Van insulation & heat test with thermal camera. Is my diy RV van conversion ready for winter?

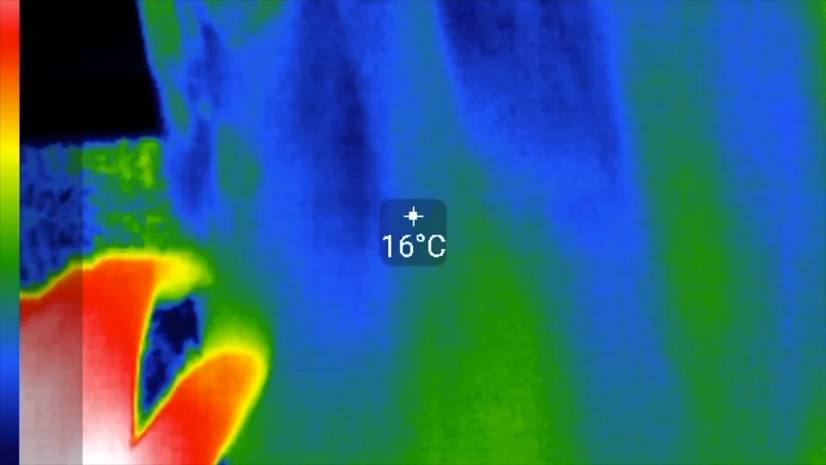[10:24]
On screen: spot 16°C
It shows about 13 degrees which is really great.
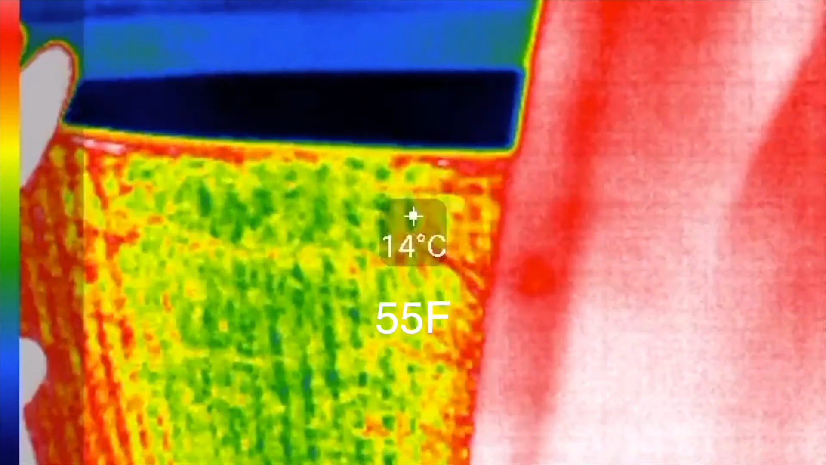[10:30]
And the glass behind this screen is 0 degrees.
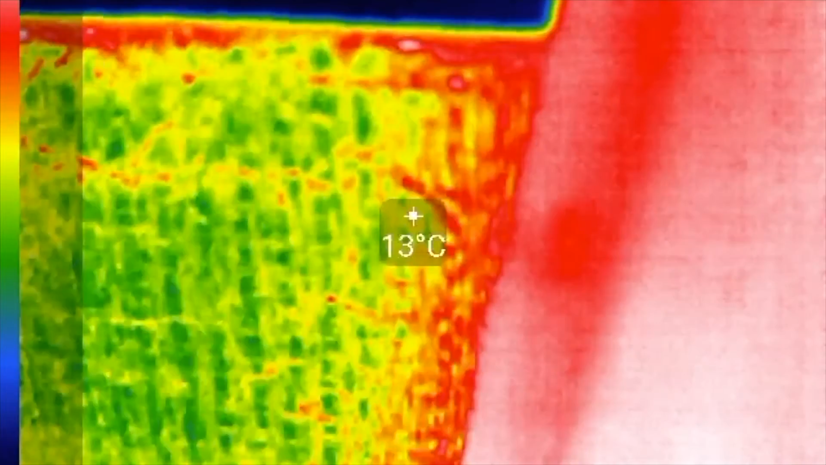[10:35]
On screen: spot 13°C
So it works even better than double glass windows. And most surface of the van is pretty warm right now.
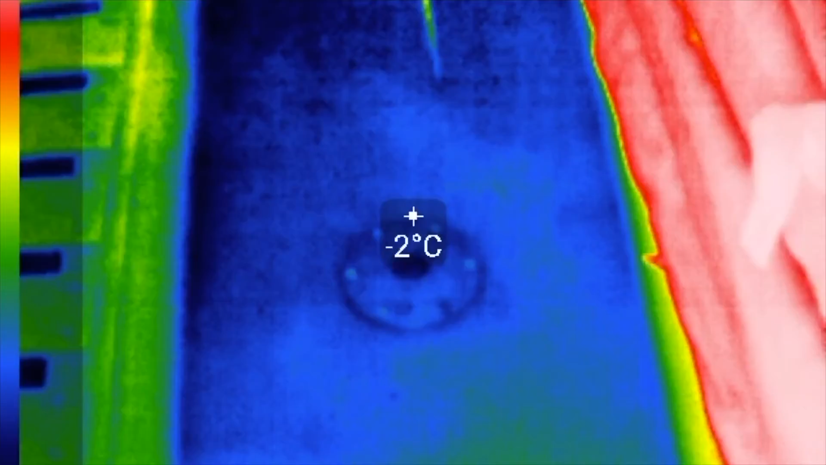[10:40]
On screen: spot -2°C
But not the floor.
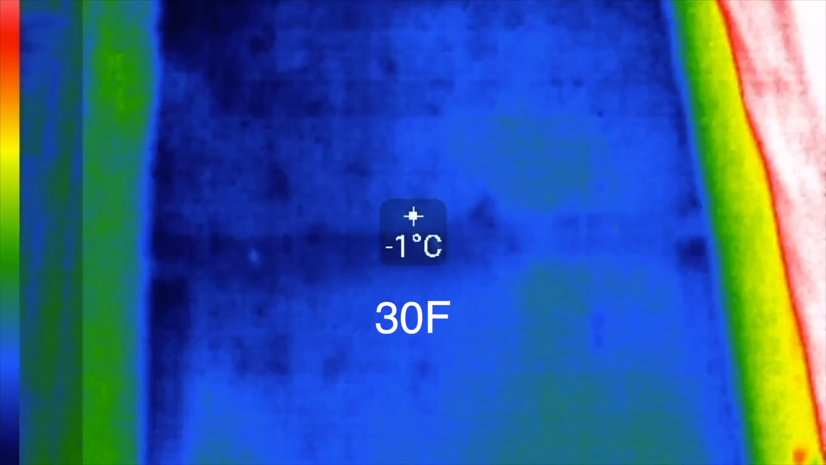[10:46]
On screen: spot -1°C
It needs a little more time to heat up the floor and other hard parts of the van.
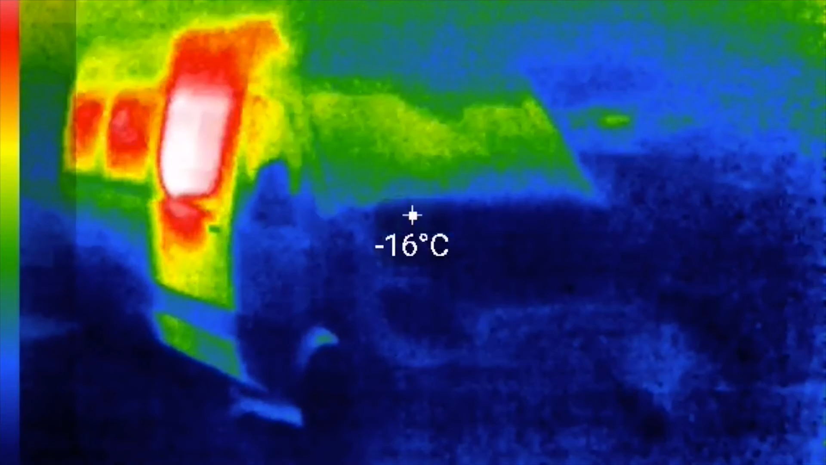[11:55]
On screen: spot -16°C
my van by walking around it with thermal camera.
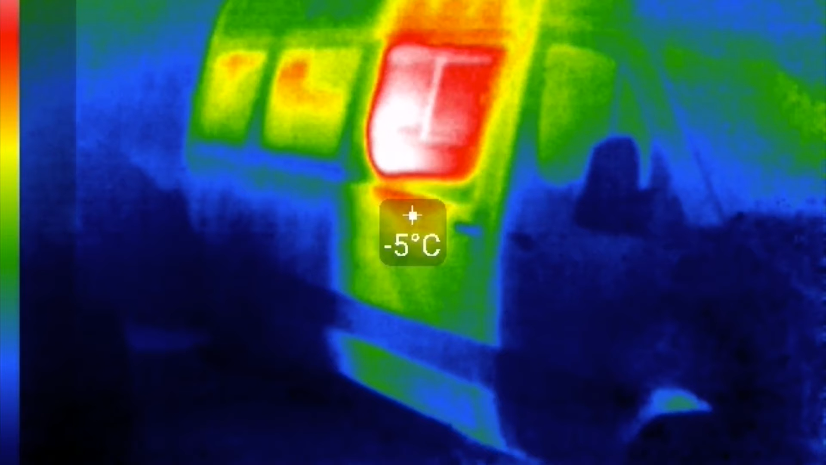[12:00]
On screen: spot -5°C
And right from the start on the right side of the van we can see that glass and metal of sliding
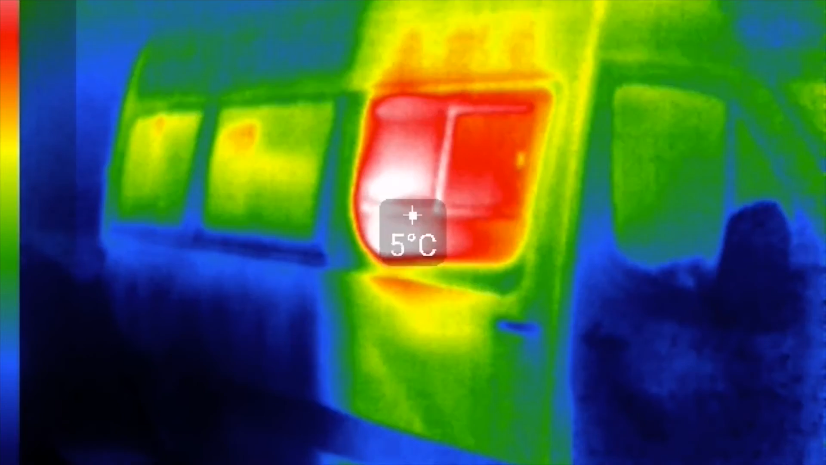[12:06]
On screen: spot 5°C
door with no insulation lost a lot of heat.
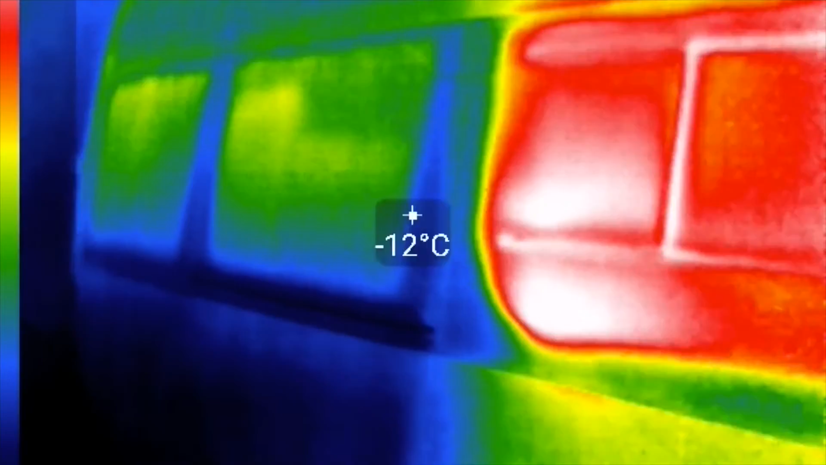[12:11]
On screen: spot -12°C
The windows right next to it with curtains looks a little better but they still lost a lot of heating. Next look at the left side of the van.
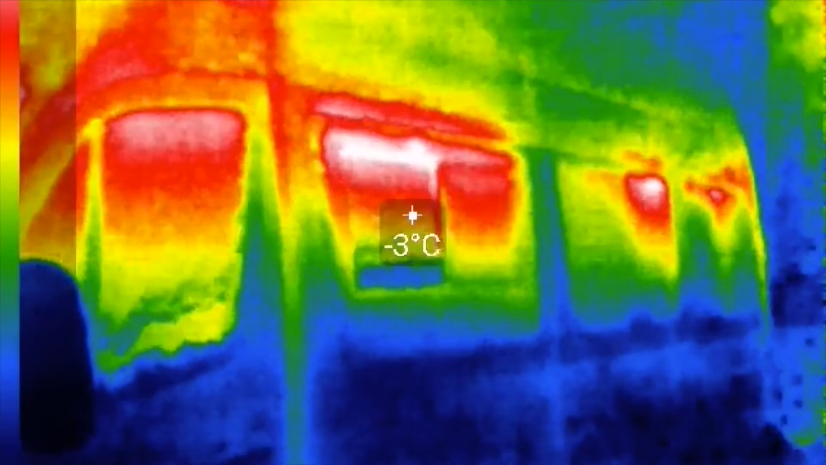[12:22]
On screen: spot -3°C
Here we can see that walls looks much better but there's
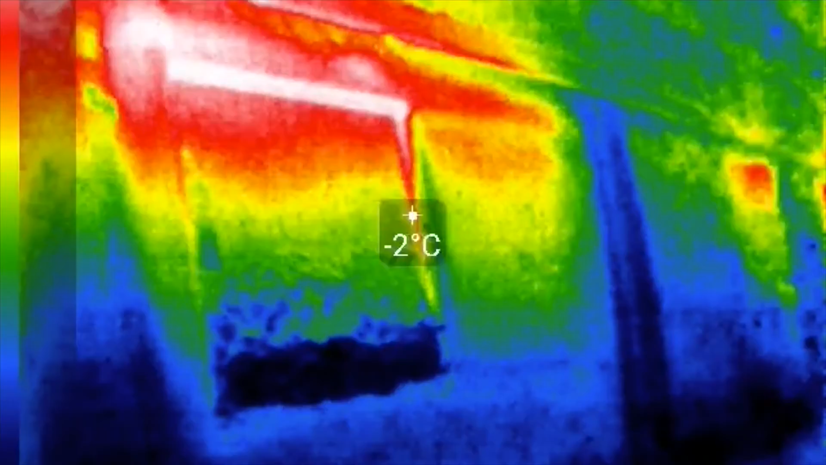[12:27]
On screen: spot -2°C
still a lot of heat on the windows. But here we can see that the right window with our self-made
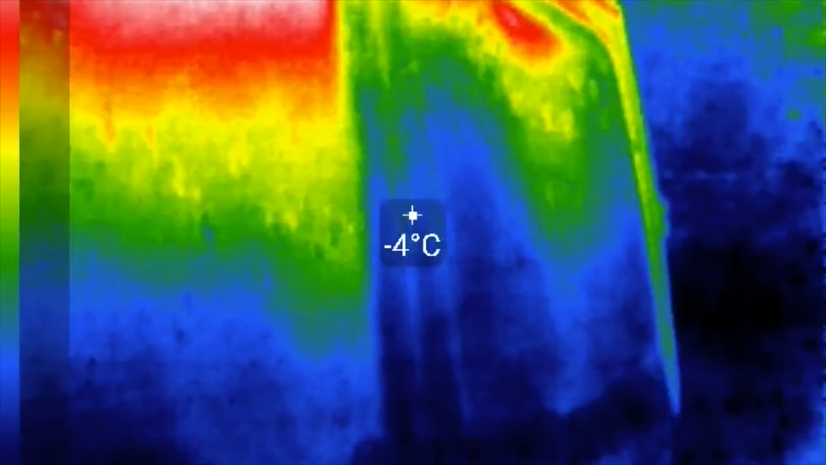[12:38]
On screen: spot -4°C
screen looks a lot better and it has about 2
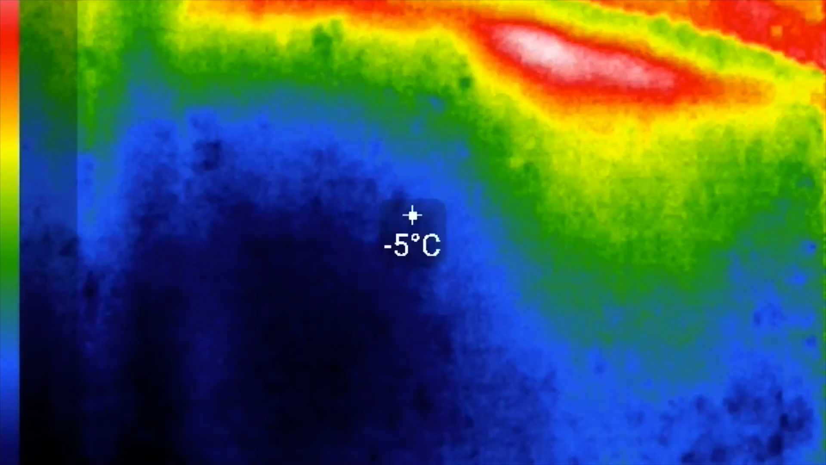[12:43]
On screen: spot -5°C
degrees difference between the window with no thermal screen and window with it.
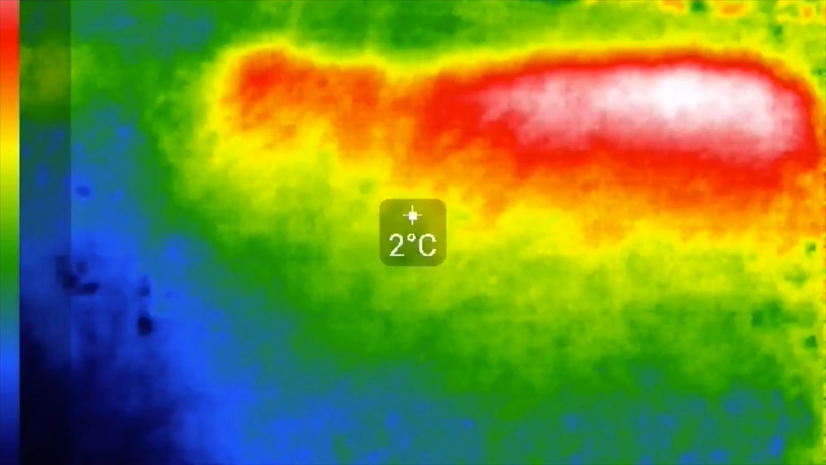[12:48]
On screen: spot 2°C
And let's look at the back doors with double glass windows.
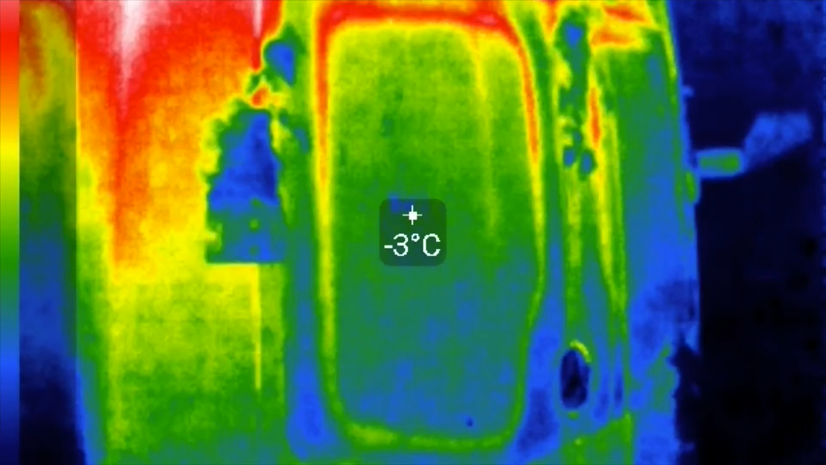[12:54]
On screen: spot -3°C
Here we can see that doors itself lost a lot of
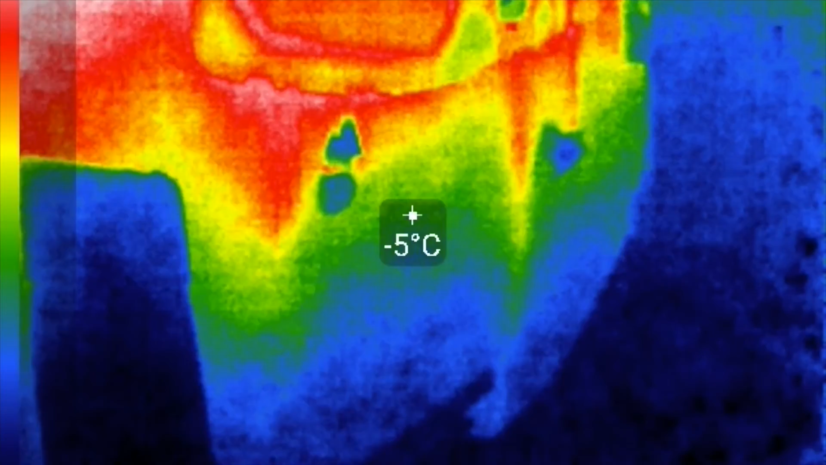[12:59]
On screen: spot -5°C
heat because they are not insulated and especially on the top where heat
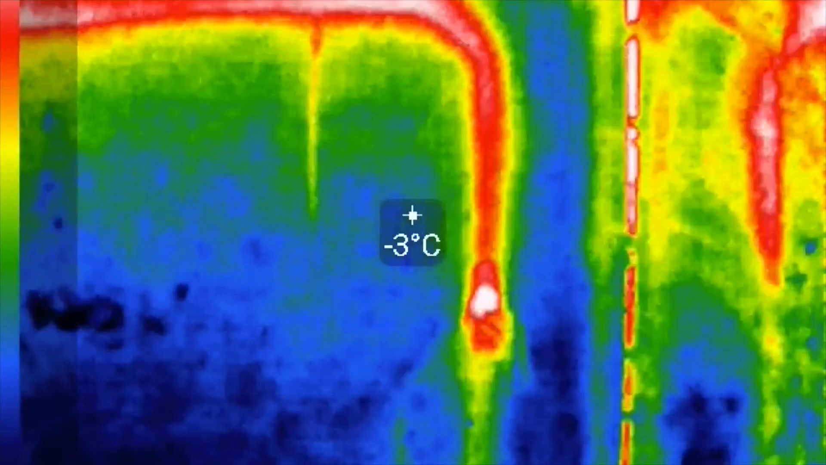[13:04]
On screen: spot -3°C
is going they lost it a lot.
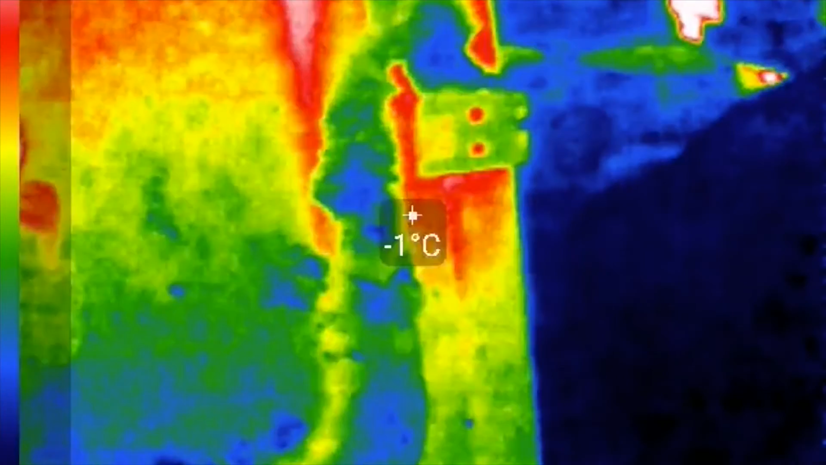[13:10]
On screen: spot -1°C
But the double glass windows looks pretty nice but still not as good as